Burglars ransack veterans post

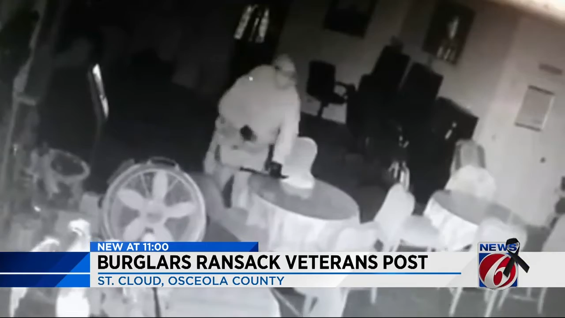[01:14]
He then walks up to the camera and sprays it with black paint.